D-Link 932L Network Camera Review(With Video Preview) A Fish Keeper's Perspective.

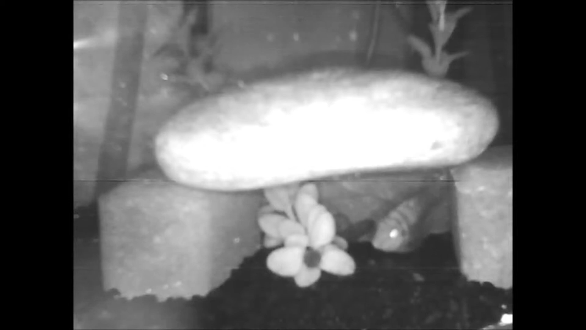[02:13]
ago when my convicts were spawning and this is in pitch dark and you can see them spawning through the camera in with night vision it's a really handy camera really durable highly recommended to any fish keeper I'm at work and I'll be monitoring my fish or you know if I'm missing my fish tank I'll just open the app up and connect really easily yep that's the camera anyway guys thanks for watching